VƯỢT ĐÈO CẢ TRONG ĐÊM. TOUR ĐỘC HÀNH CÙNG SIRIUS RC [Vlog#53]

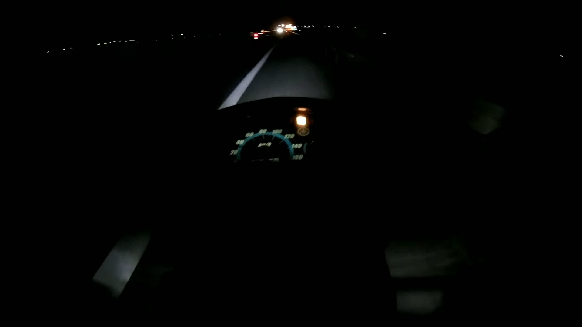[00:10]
Thì đèo Cả một trong những con đèo dài 12-13 km. Thì thời gian này mình đã đi tối rồi nên mình quyết định vượt đèo.
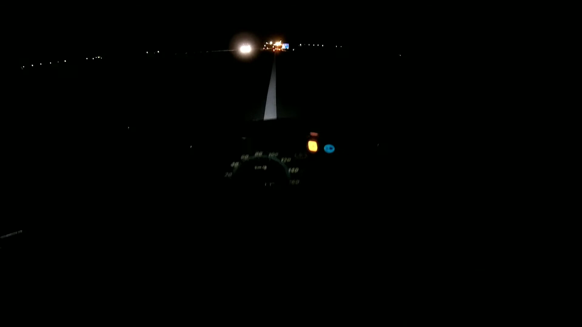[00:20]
Mà đèo Cả thì phía đường đèo mình thì được cho phép chạy xe, mô tô, xe máy. Mà còn đường hầm thì chúng ta không được phép chạy, bởi đơn giản cấm xe hai bánh.
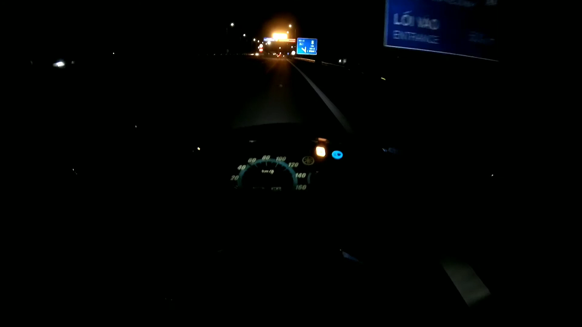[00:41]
Và khoảng này là lúc khoảng 8 giờ mấy rồi, gần 9 giờ rồi.
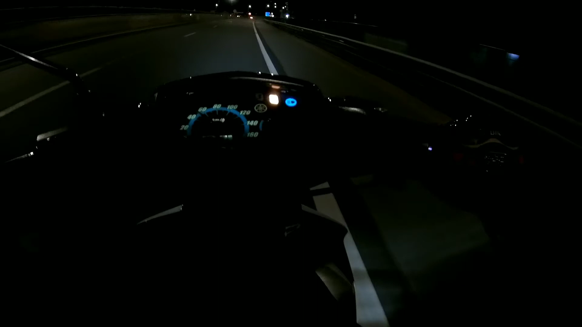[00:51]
Mình quyết định vượt đèo trong đêm bởi đơn giản vì thời gian này mình kiếm không ra cái nhà nghỉ nào cả,
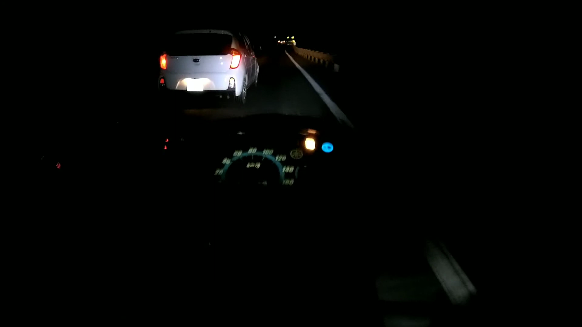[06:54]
Và đoạn này mình quyết định vượt chiếc xe này. Mình chờ nó, chờ chiếc xe và mình vượt phía bên tay trái. Mình khuyến khích anh em không nên vượt xe lớn ở phía tay phải. Thực sự rất là nguy hiểm và tầm quan sát của nó không được thực sự tốt, nên anh em có vượt xa lớn thì anh em khuyên anh em là nên vượt bên phải là tốt nhất.
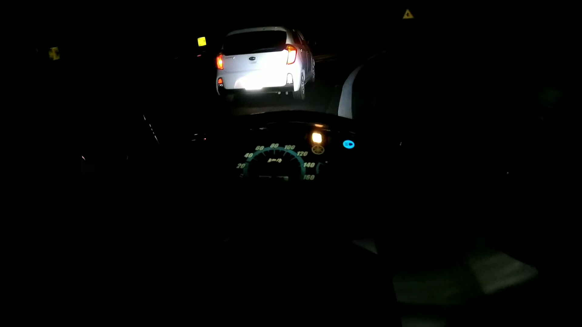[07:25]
Và những khi vượt bên trái thì có thể được, nhưng mà với những con đường rộng lớn kia chúng ta mới. Và mình quyết định vượt xe lớn này, xe bánh này.